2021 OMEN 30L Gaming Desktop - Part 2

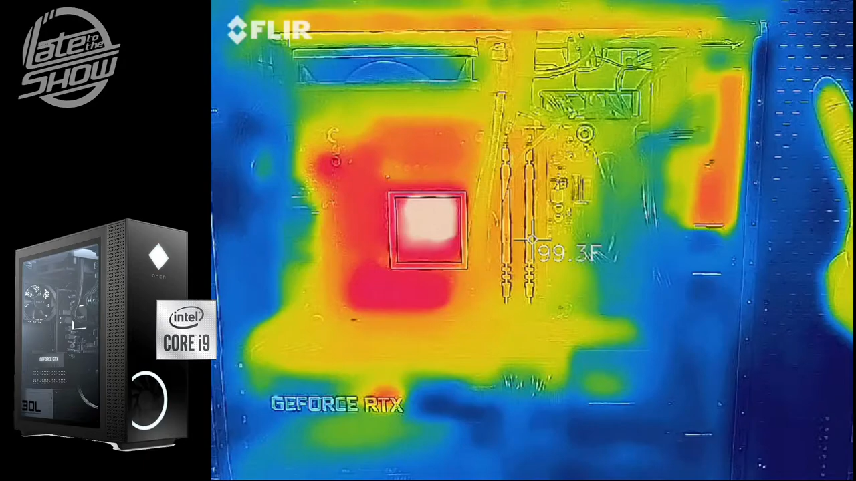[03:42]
If you can see some of it, it's up here on this location right about where the hard drive is at. And it's pretty hot there, but it's more hot concentrated on here in this area. Like I said, 130, we got 140 and it's all within the CPU area. The GPU is actually keeping cool, but under pressure, this GPU is going to get a little hot too. So right now we're not doing any benchmarks or anything like that. We're not overperforming, but we see a hundred. I'm going to pull a little bit back a little bit so you guys can see a little bit more.
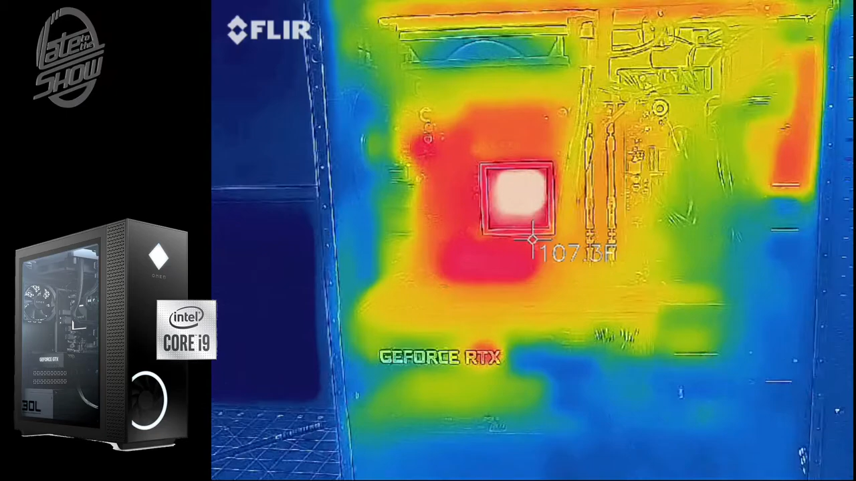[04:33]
More concentrated right in the center. So there's plenty of fans, one on the top, one on the side, but it's still, it's a water cooling system. You can see that it's generating a lot of heat within the water. So not bad, not bad. All right, we're going to take a look at the software because this is amazing stuff I like.